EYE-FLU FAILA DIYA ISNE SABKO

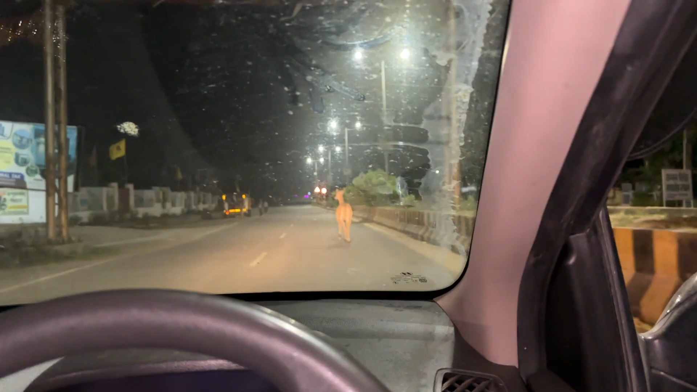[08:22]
ये अचानक से हिरन कहाँ से आ गया? पुष्कर से? नहीं यार रोड पे हिरन आ गए।